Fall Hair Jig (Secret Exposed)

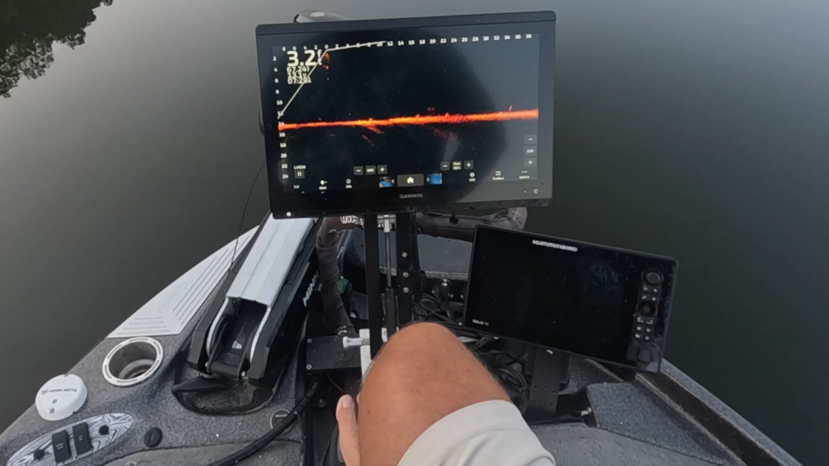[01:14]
So, but we're going to do some exploring a little bit today just to see what's going on. You know, the temperature, water temperature has dropped probably about 12, 10 degrees in the last five, six days. So a lot of these fish are moving, which is actually another play.
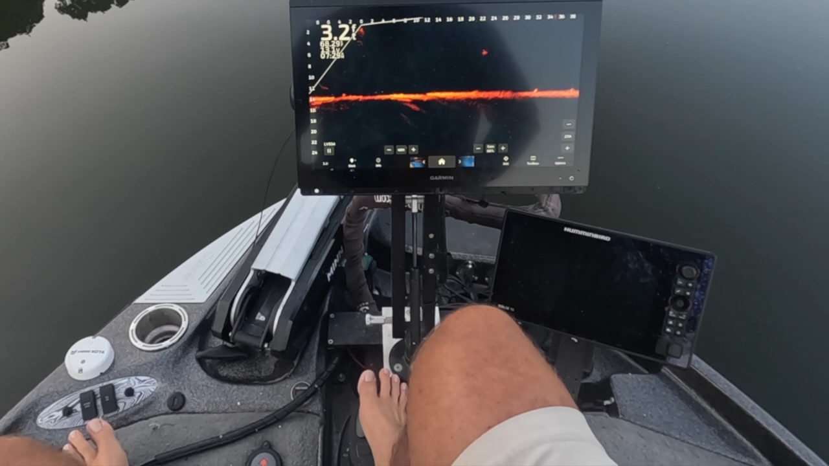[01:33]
You could actually make another play with that. You could do single polling, but a lot of these fish are definitely on the move right now. So check this out, guys. See how high these guys are up?
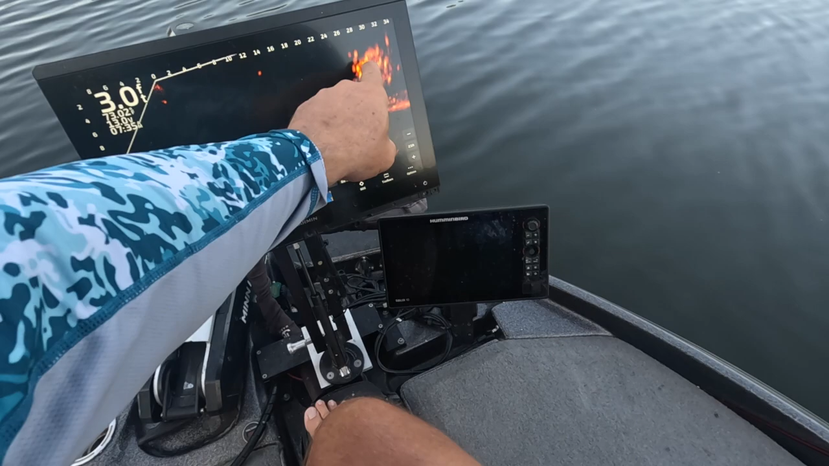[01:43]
These guys are all the way up at two feet. All these fish right here. We're going to cast right into them here. And I take my split shot off just to make sure.
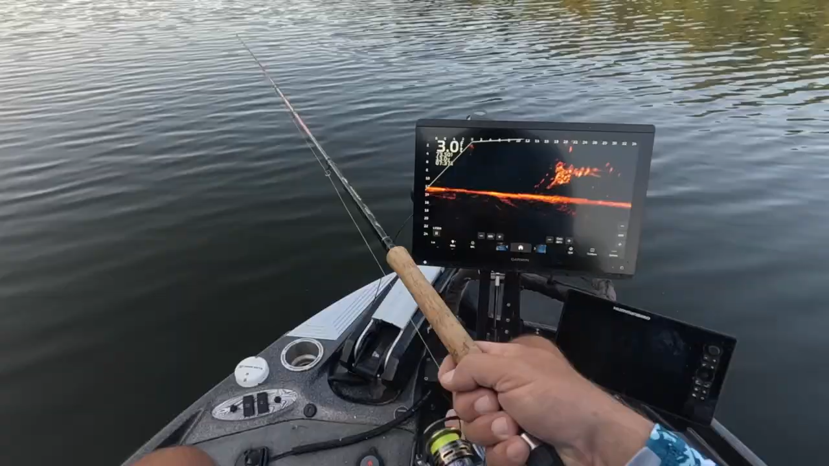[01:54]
There's one. Good fish right here, guys. Check that guy out. And there it is. They really get after these, these little hair jigs.
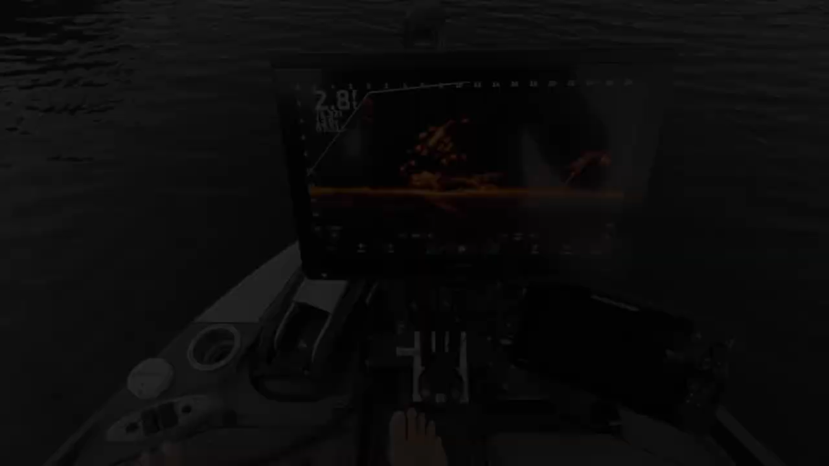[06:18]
Look at this. All right. We're going to move. But look at that. Incredible, right? Great fishery right there. Great fishery right there. Hope you guys can see.